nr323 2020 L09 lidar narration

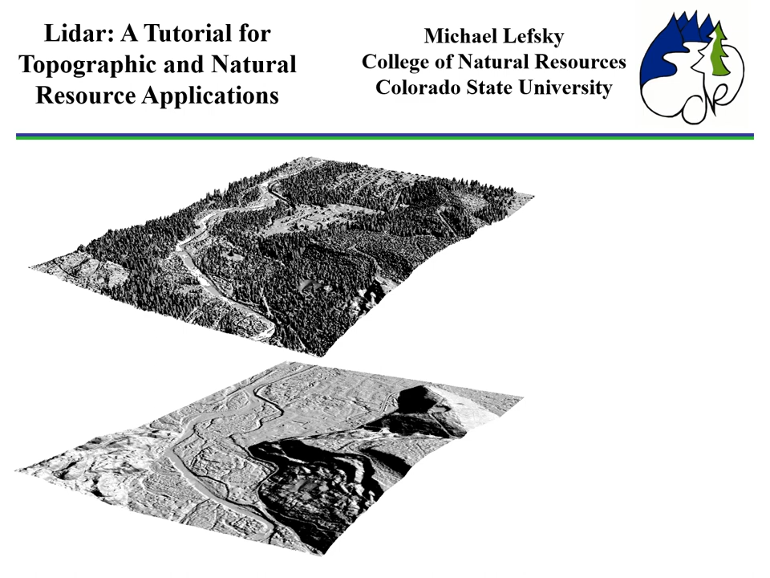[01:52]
Some people will argue that other systems can look beneath the canopy, but really LIDAR is the only one that can do it. And so it has a special place in remote sensing. So how does Light Detection and Ranging work?
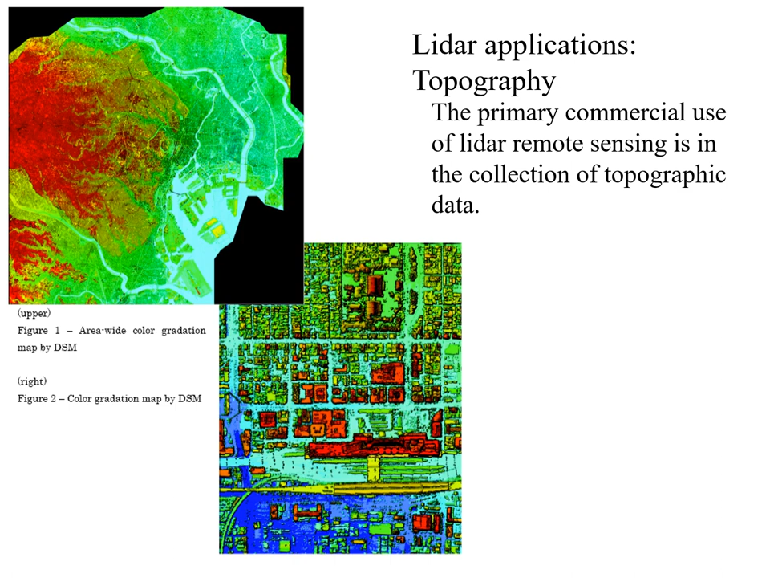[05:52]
So, blue areas are low elevation, red areas are upper elevation, and at the bottom we have the same thing but for an urban area. You can see not only individual buildings but you can see their height as a color code. Other LiDAR applications that involve topography. Here we have the case of a landslide and you might want to know, for instance, is that big chunk of the earth going to slide again? Well, you can run a laser scanner over it and put that into models and tell whether or not it's probably stable or not.
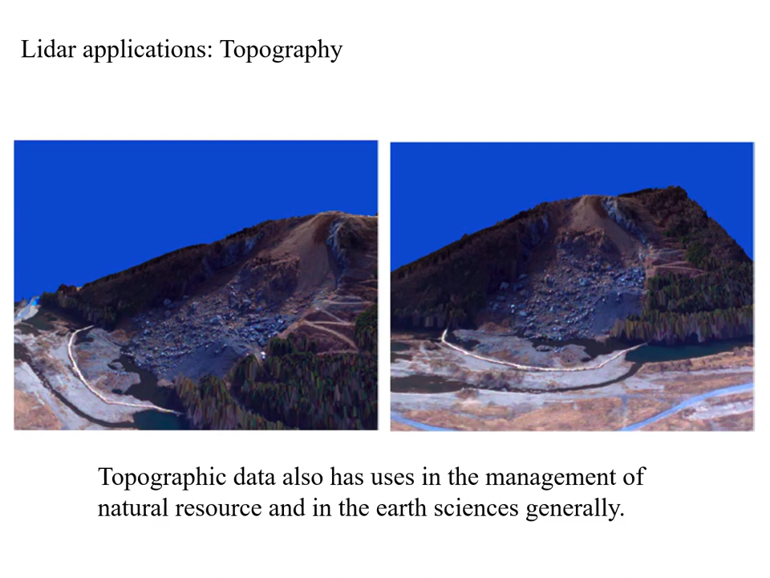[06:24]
A lot of geology applications of LiDAR. Here's another one. So, what I'm showing you there is southern Bainbridge Island in Puget Sound in Washington and you can see, like most places around the Puget Sound, this is a very heavily forested area. You can't see the ground surface from the air.
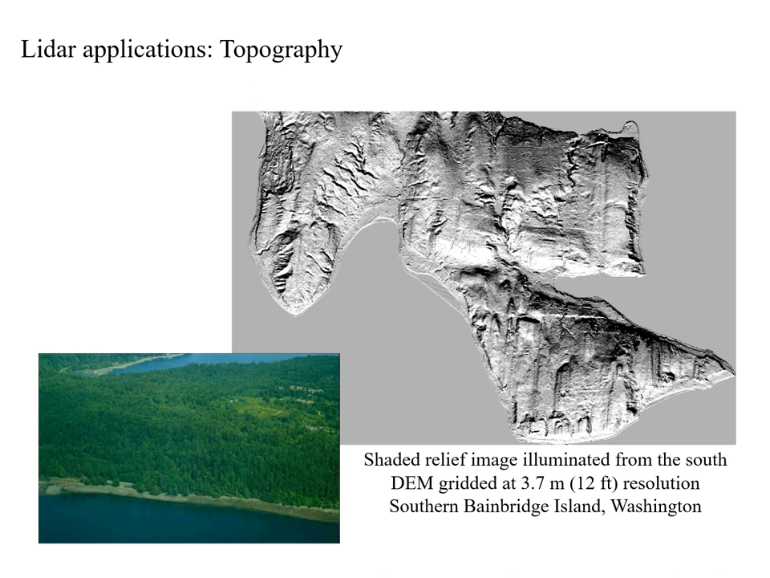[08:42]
That is, it becomes easily moved. And so Seattle is based based or built on an area where a sharp jolt could lead to buildings falling down. So they wanted to have a inventory of all these micro faults and they used LIDAR to get it. Another urban area here. It's been set up in sort of a wire frame, but you can see the heights of the various objects.
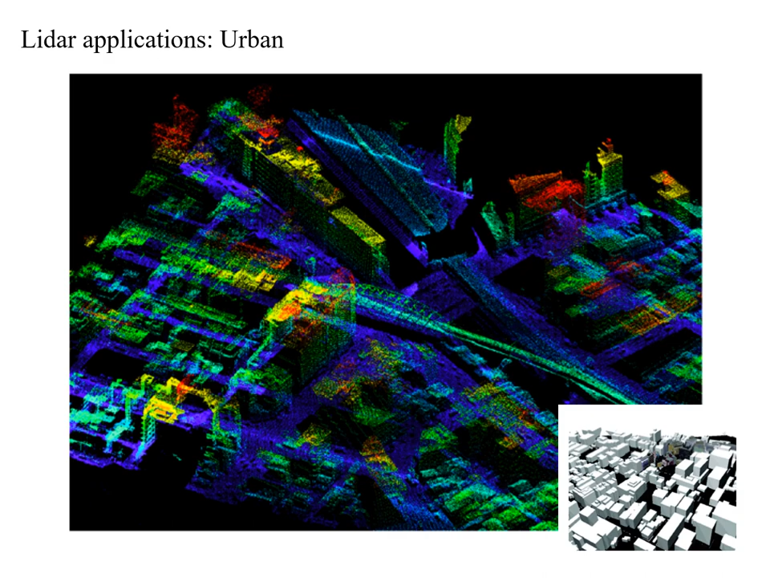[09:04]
You can see a bridge there near the center, and you can see some commercial buildings. My applications are forestry and forest planning. If you look at the top slide or top figure, you can see a power line in an area that's forested. And you have to maintain the areas beneath these power lines because if the vegetation gets too tall,
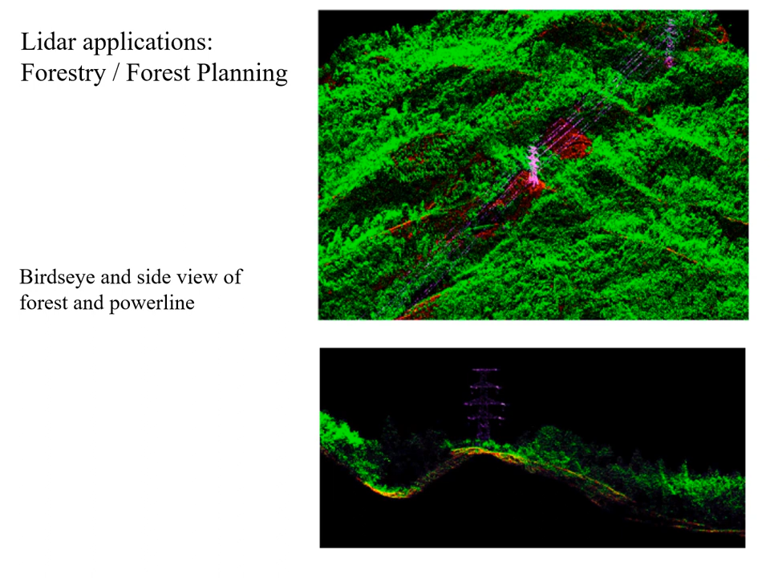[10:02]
So it's actually worth it for these companies to fly LIDAR over the transects where the power lines go in order to figure out where to send their maintenance crews to cut down trees to keep the whole area clear. And here's a landscape where they've used LIDAR to identify individual tree crowns. So each one of those has been colored so that it's sort of got a unique
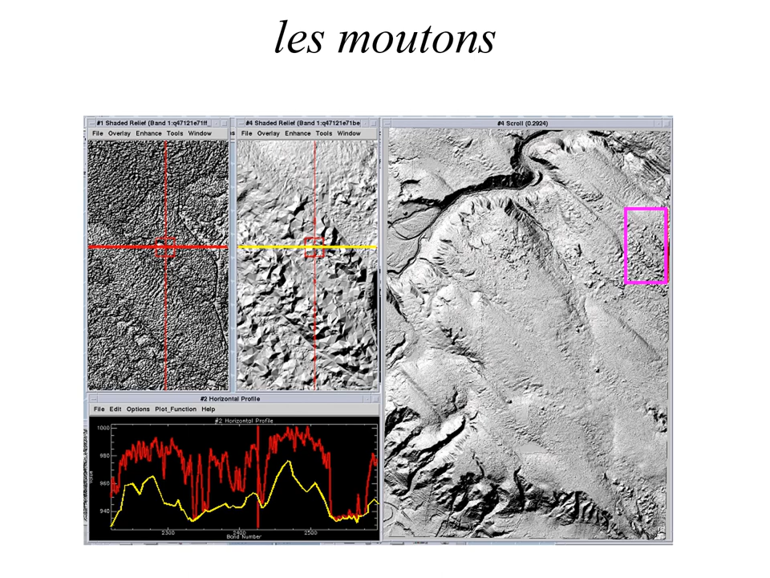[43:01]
And I just liked the fact that the guy who did this was like French Canadian and I'll butcher this, but he called this Les Moutons. And because he thought they looked like little sheep grazing out in the, in the forest. I always thought that was funny.
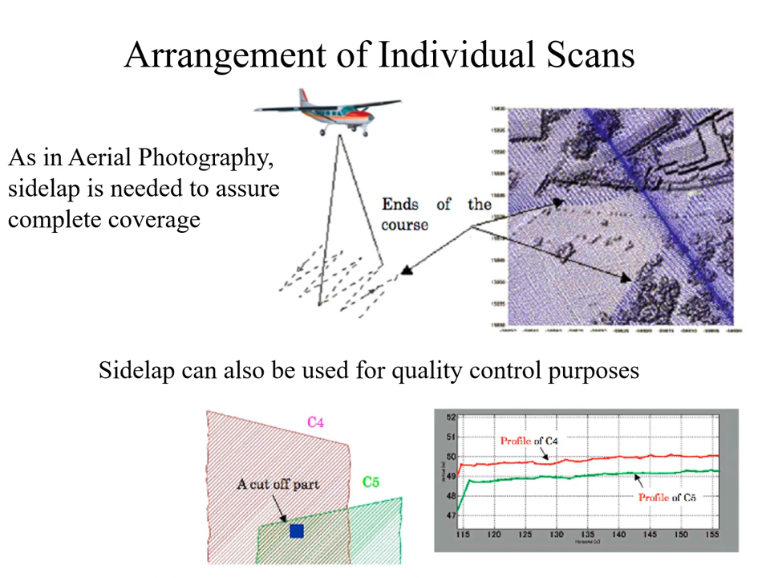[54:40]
case there's a whatever a one centimeter difference between what the elevations are on one pass and the next pass and you can use that information to correct that data one important factor